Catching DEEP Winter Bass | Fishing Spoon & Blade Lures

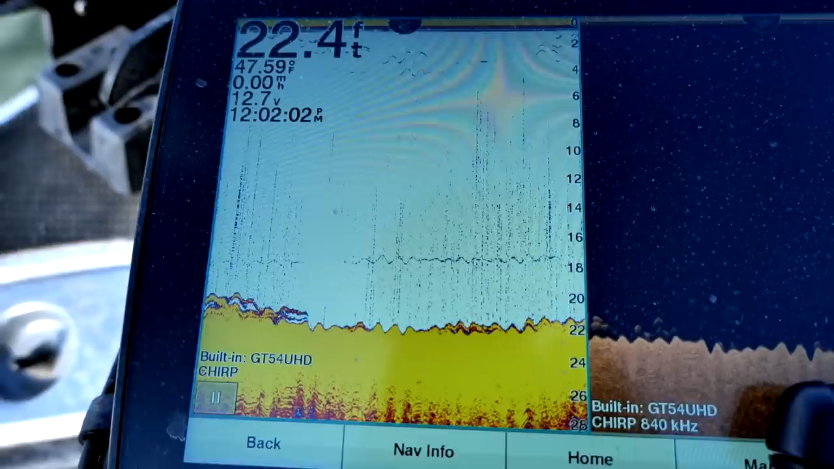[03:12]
On screen: depth 22.4 ft
some structure which they are here just a ledge starts and kind of 20 foot and then drops off I'm sitting in 40 foot